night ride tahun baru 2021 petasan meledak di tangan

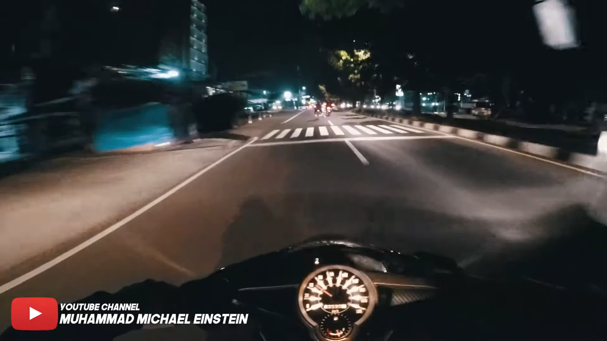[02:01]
Kemana, anjay. Mungkin ini NR tahun baru. Kita lihat keadaan Bogor di malam hari di pergantian tahun, anjay. Ini gue first time, pertama kali gue motoran keluar seumur hidup gue. Baru pertama kali gue motoran keluar tahun baru. Goblok si Yasmin gak pakai helm, ada barbar emang.
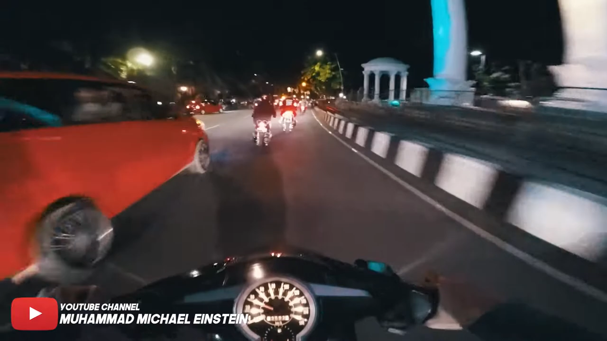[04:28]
Ini kita lewat ini Lawang Surya Kencana. Jul ikut. Ya pasti libur gawe kan, dia udah gawe anjir.
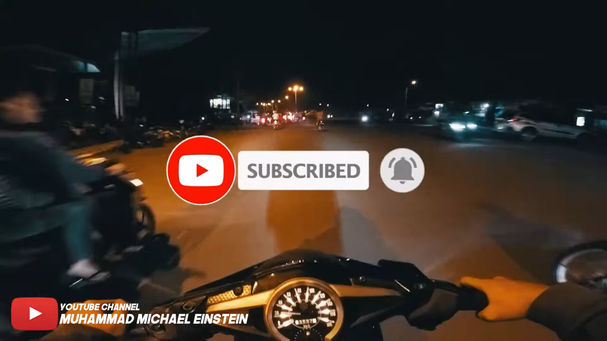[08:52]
Gila ini rame banget BNR anjir. Kalau ada satgas ditangkap ini. Bergaya kau. Arman sedang bergaya. Kita mau nyantai aja deh bawa motor.
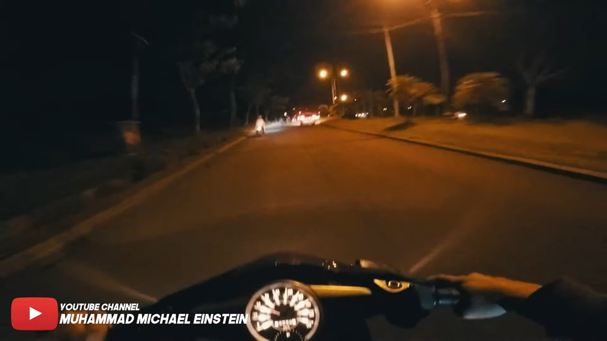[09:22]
Udah tahu ini rumah Adnan sebelah mana. Gila rame banget anjir. Kayak apa tahu anjir, rame banget. Gue baru pertama kali anjir malam tahun baru ngelewatin BNR, ternyata ramenya dahsyat ya.